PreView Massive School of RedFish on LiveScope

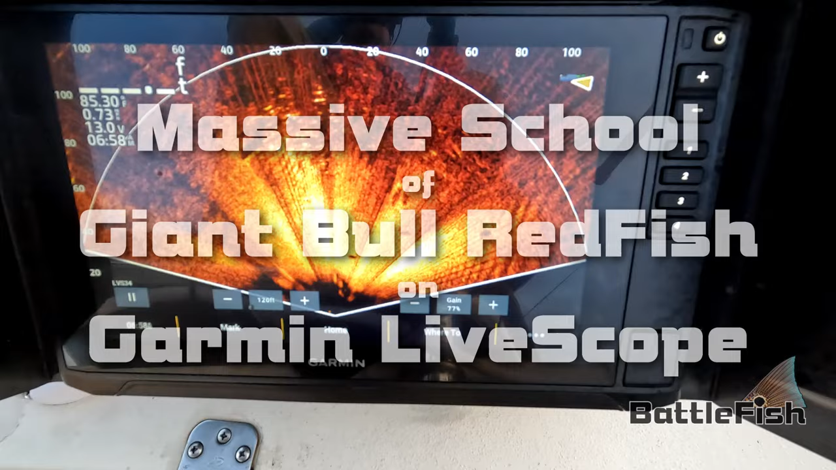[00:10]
I've got to tap, come on. And they're straight right in front of the boat.
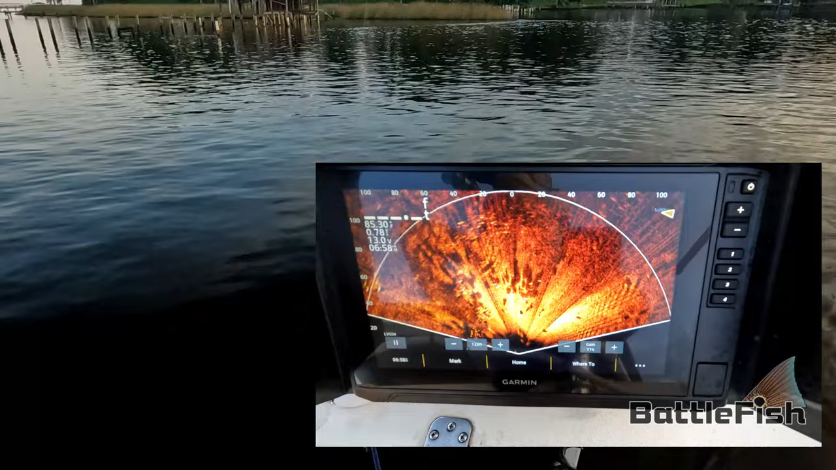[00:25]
Yeah, they're right here.
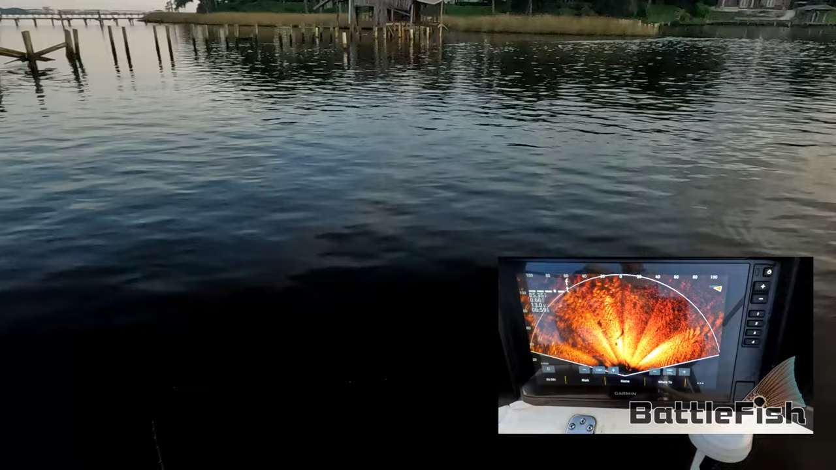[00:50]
They're all over the place. Oh, they're right here.